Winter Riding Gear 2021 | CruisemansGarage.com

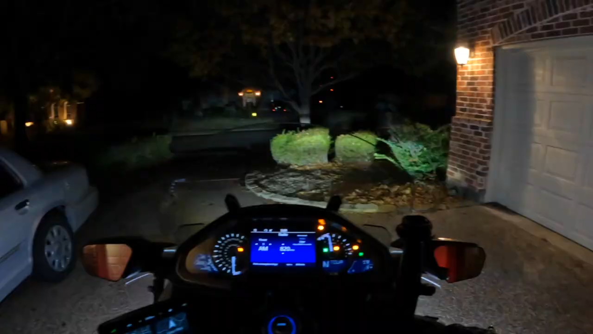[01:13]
it's dark out it's this morning it was about maybe a little bit before 5 a.m. when I left the house they open up here at Einstein's at 5 a.m.